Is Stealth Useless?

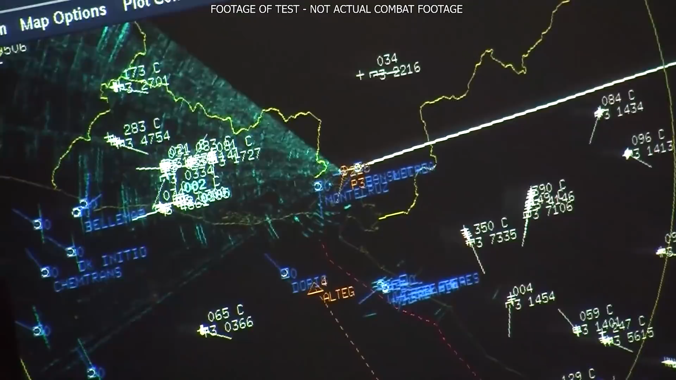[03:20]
For example, lower frequency radars can detect at a much further range,
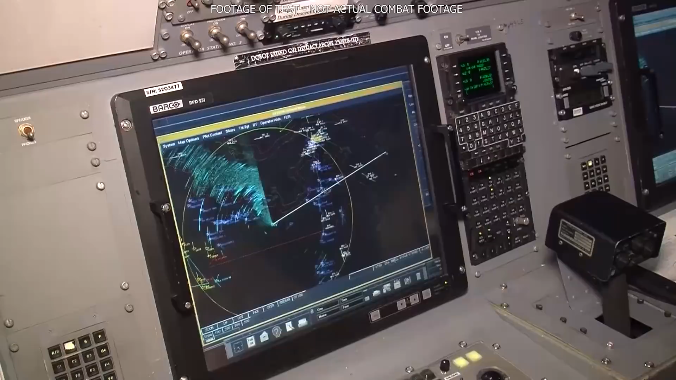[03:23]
and higher computing power can clean up the noise and detect an object that would otherwise be lost in the clutter by older radars.